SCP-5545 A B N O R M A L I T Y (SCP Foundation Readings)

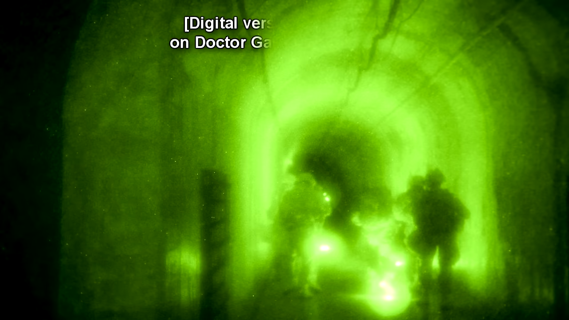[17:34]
But it clearly depicts a mobile task force entering a hall, presumably 5545-1.